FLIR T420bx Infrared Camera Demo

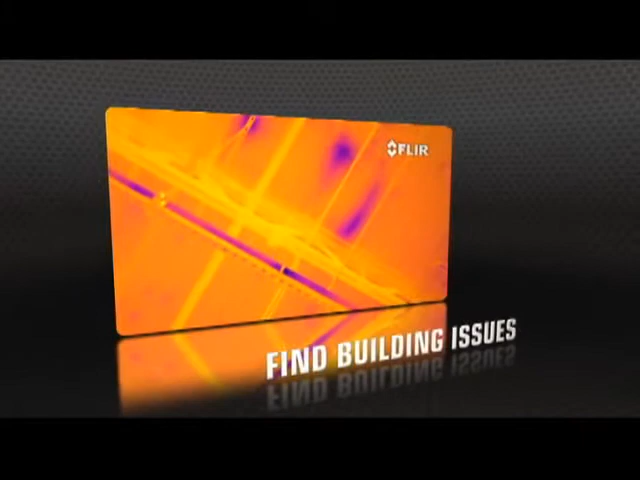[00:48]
With a choice of 320 or 640 thermal resolutions,
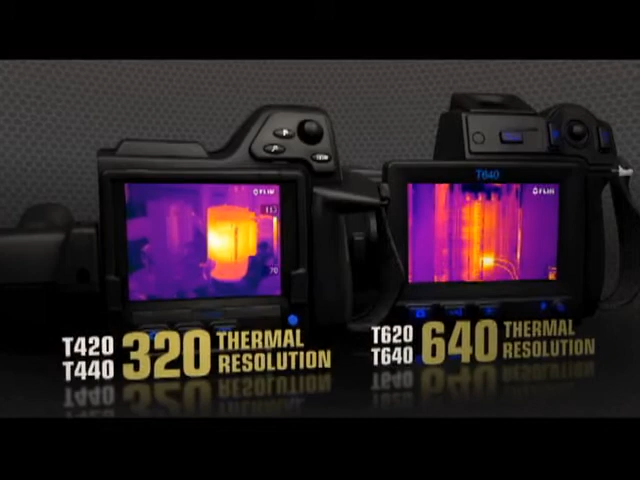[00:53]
only T-Series captures such vivid shots so effortlessly.
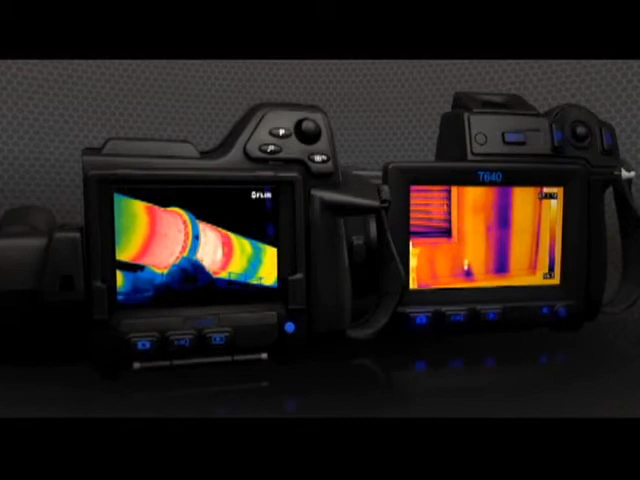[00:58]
Crisp images that help you find the heat signatures of hidden problems and collect more accurate temperature measurements.
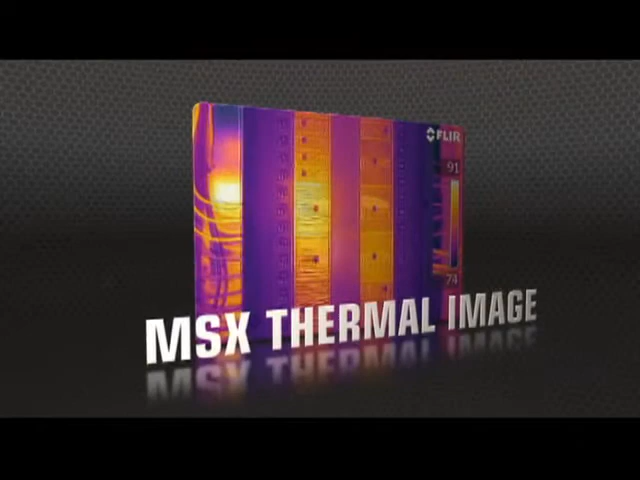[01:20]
producing extraordinary detail to clearly highlight right where the problem is.
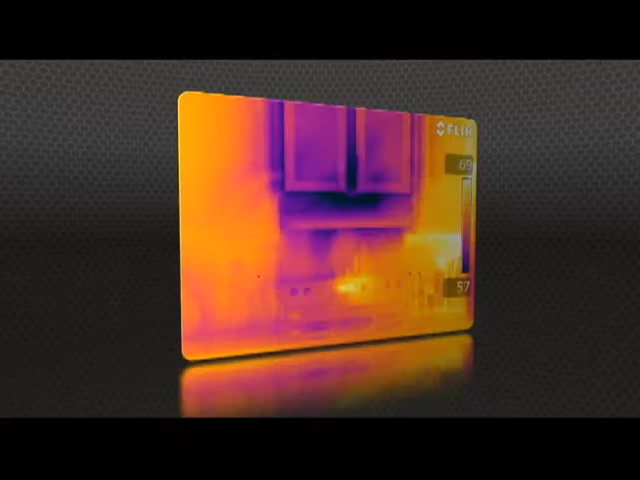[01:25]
MSX images are fully radiometric, with quality so good you won't need a separate digital photo for reports.
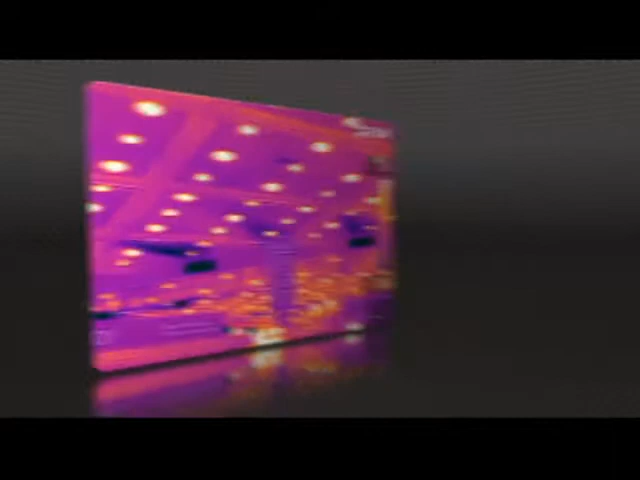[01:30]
But high-res means nothing without proper focus, the key to accurate imaging.
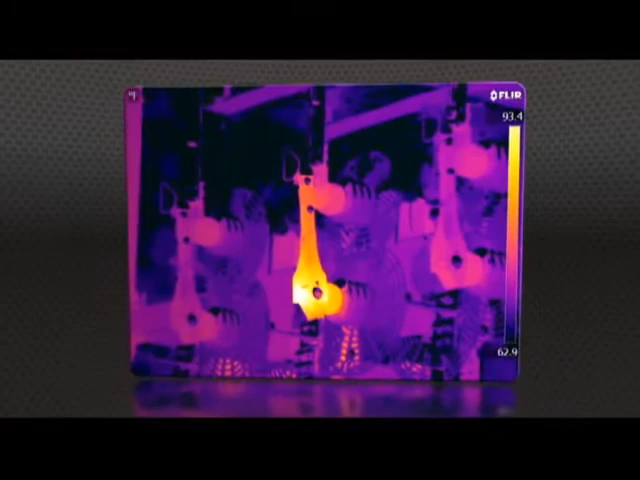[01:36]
And T-Series comes through with manual control as well as the industry's fastest autofocus.
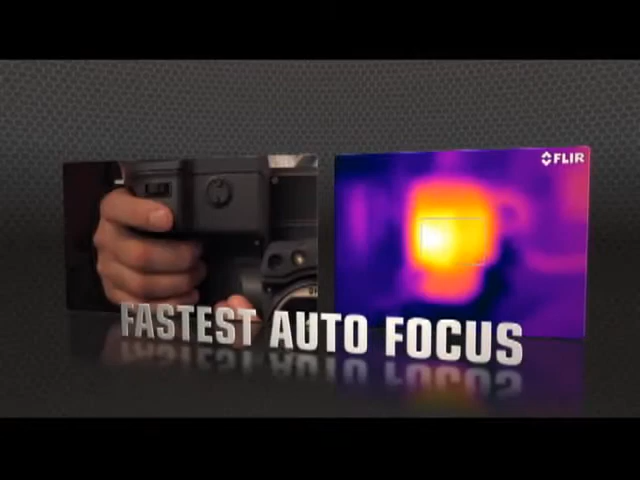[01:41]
The T-640 kicks it up yet another
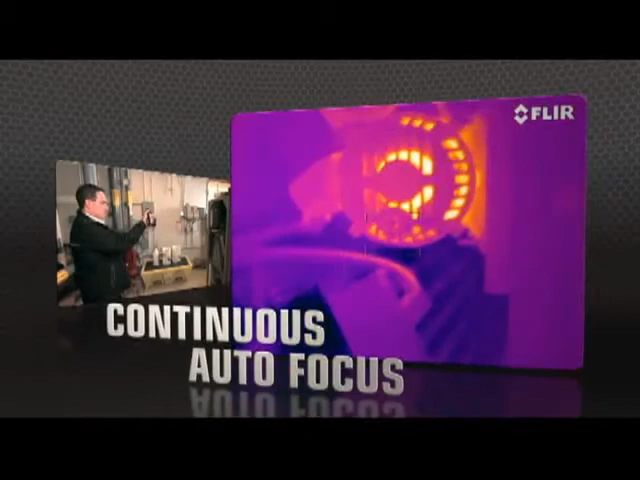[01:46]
notch with new continuous autofocus that keeps images razor sharp no matter where you aim.
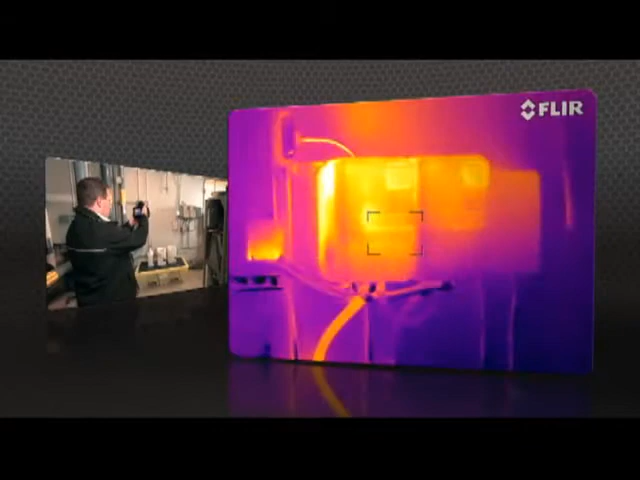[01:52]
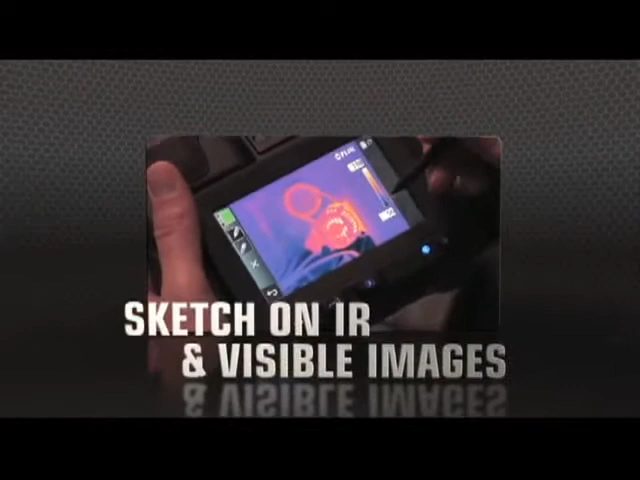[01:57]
T-640 and T-440 cameras now also let you sketch right on saved IR and visible light images,
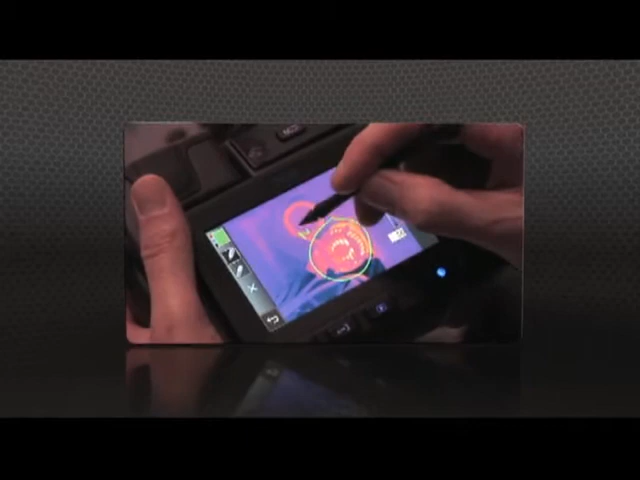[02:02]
handy for pointing out areas of interest. T-Series.
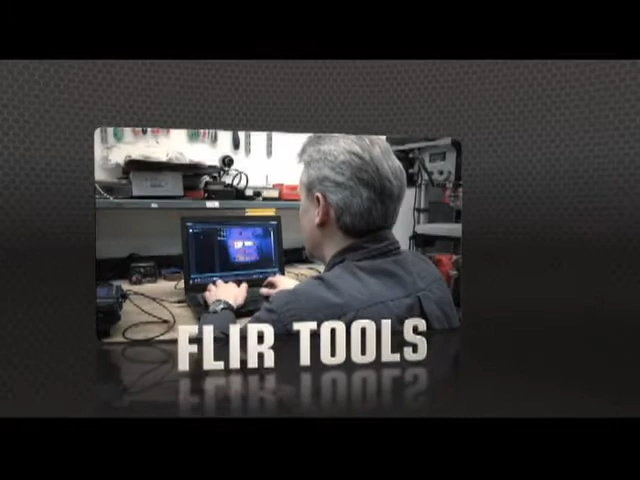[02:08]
Show what you found to those who need to know with FLIR Tools, the free reporting software we include for your PC,
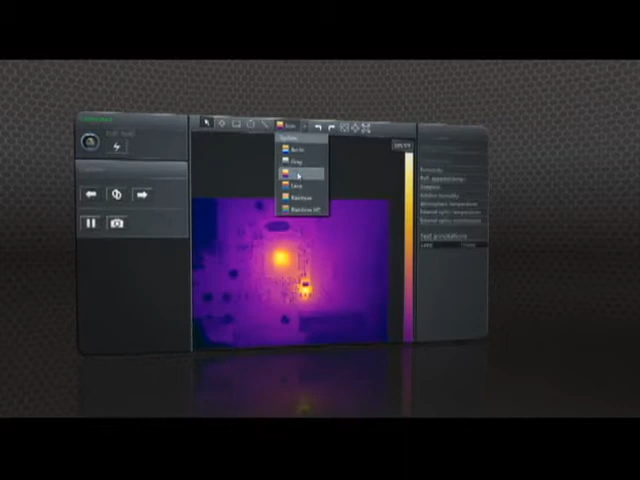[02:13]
and create professional documents to make your case for repairs.
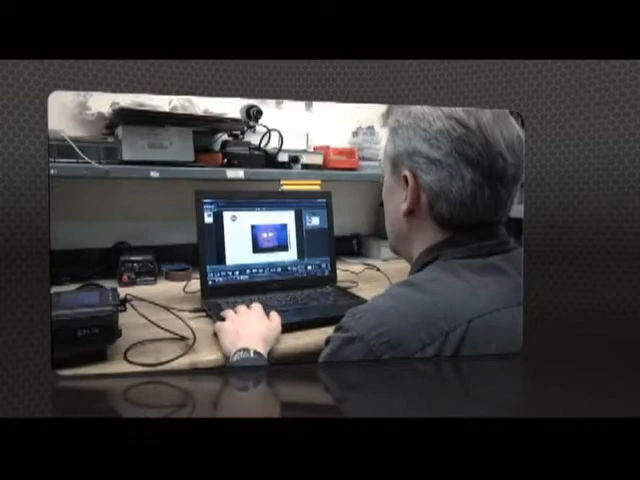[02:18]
Or speed up decision making even more with FLIR Tools Mobile, our latest app for Apple and Android.
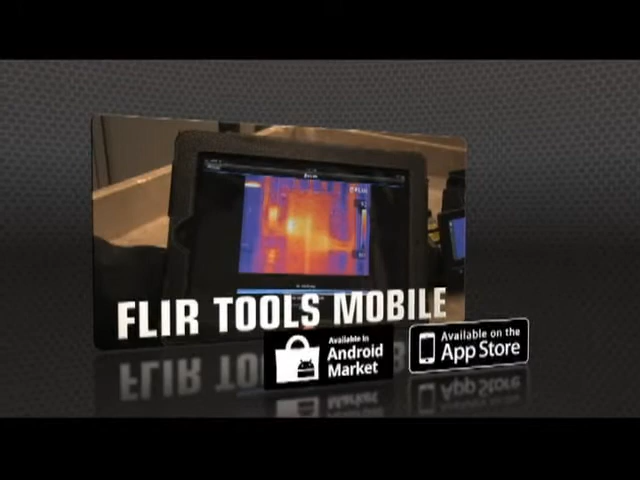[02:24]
Import images from the T-Series with your iPad or smartphone,
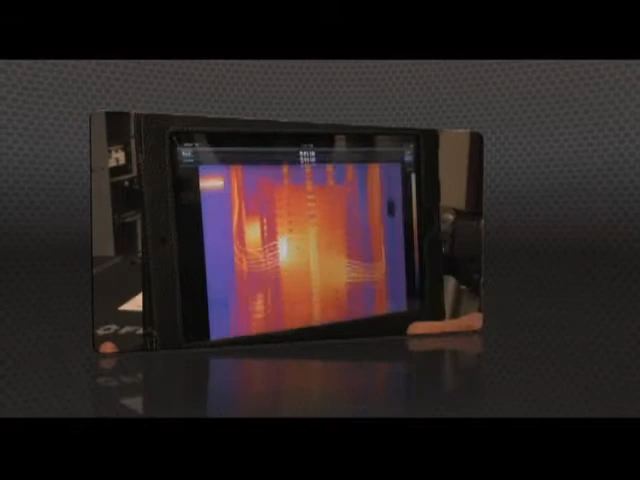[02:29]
change the appearance, add measurement tools,
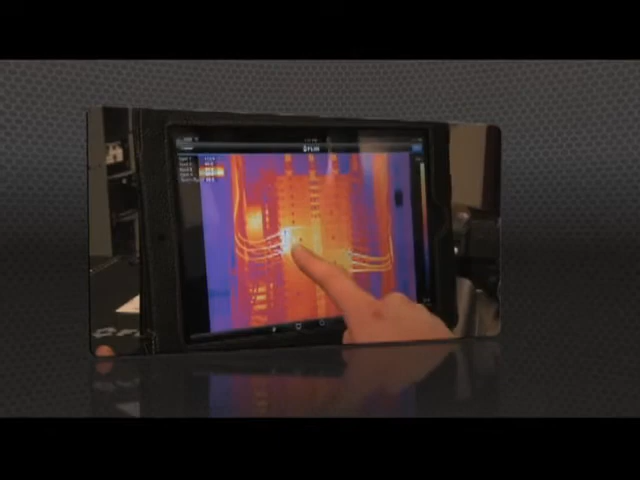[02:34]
and create a report, then send it off by email or up to the cloud right from the field.